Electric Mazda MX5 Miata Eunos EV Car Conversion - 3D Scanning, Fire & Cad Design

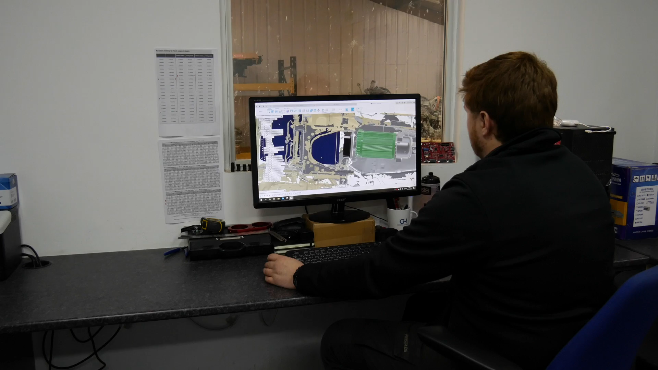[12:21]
and then you will have the charger block that will come up under.
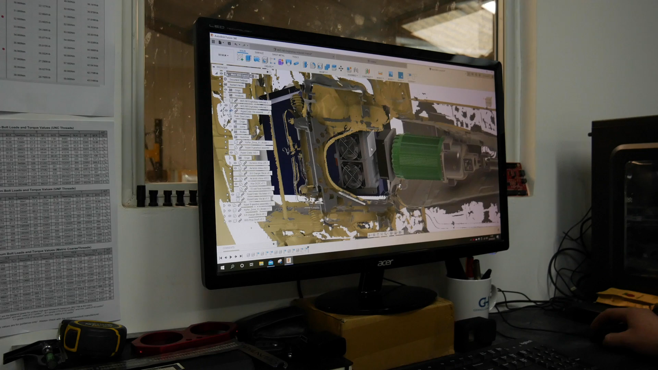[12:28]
They will come up as separate units, but this will be, so we'll probably, we're not 100% on design yet, but so this will probably come up with the motor.